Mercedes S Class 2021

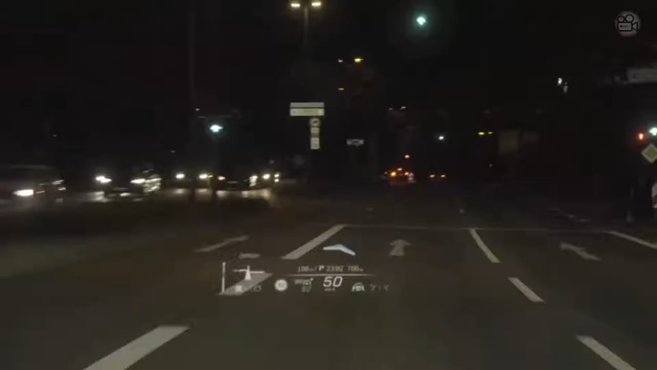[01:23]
One of my personal highlights is for sure the new head-up display with augmented reality. With it, you get all essential information for safe and
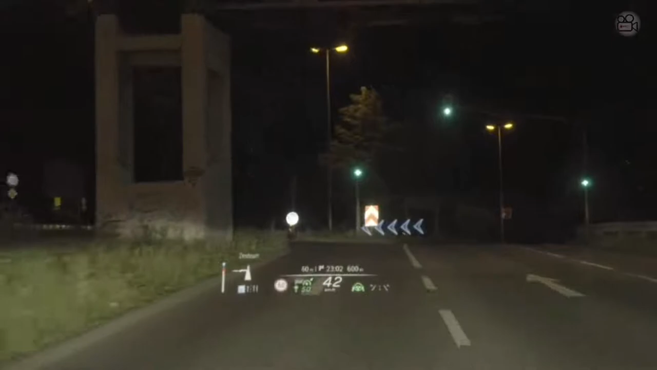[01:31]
comfortable driving right in front of you, and a quality never seen before. But that's just the tip of the iceberg.